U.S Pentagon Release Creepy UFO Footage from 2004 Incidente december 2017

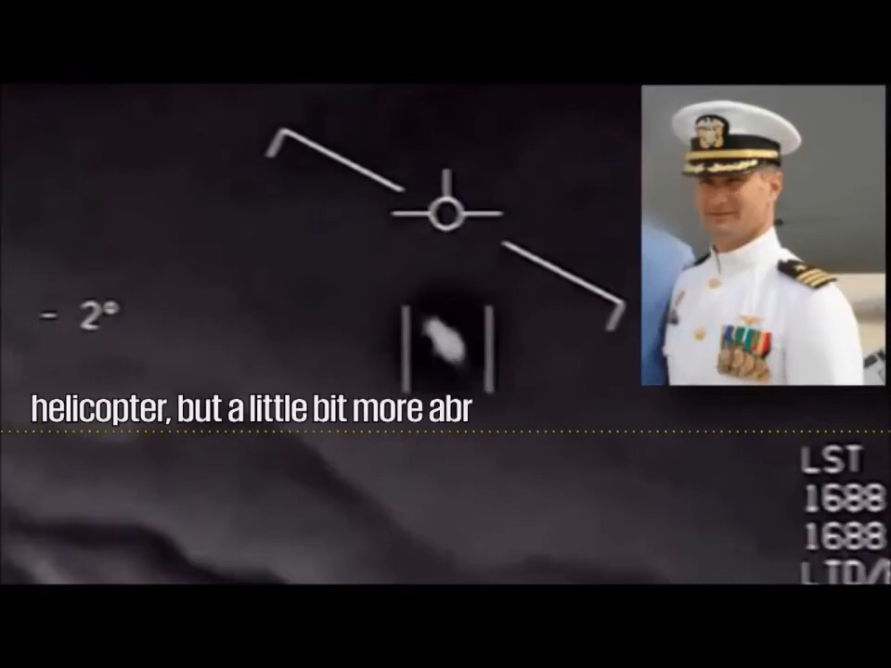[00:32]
It looks like a 40-foot-long Tic Tac with no wings. Fravor says he and his four-man team tracked the object for several minutes until it just disappeared.
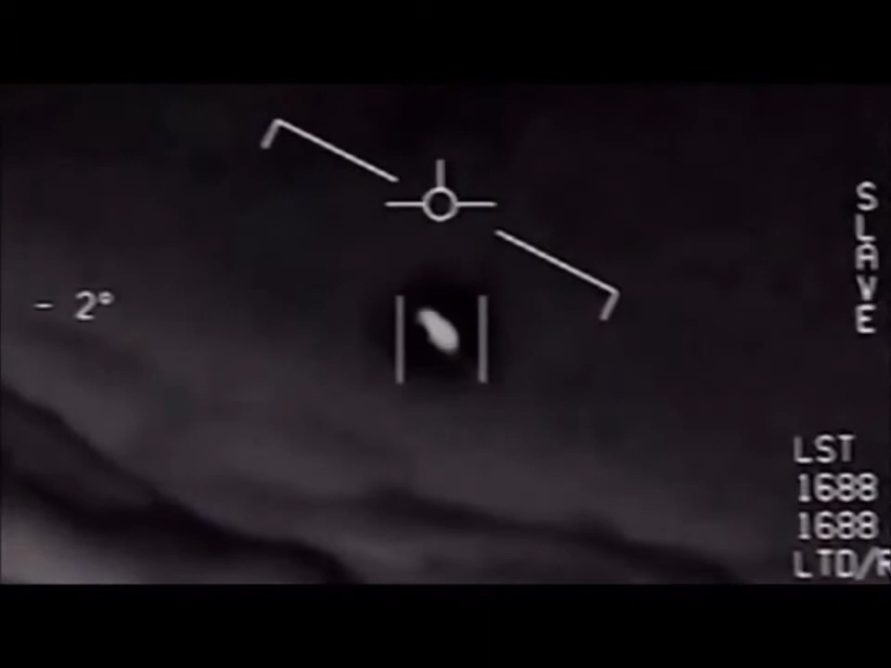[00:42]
Tonight, CNN has learned the Pentagon had a secretive program to research UFOs like the one Fravor spotted.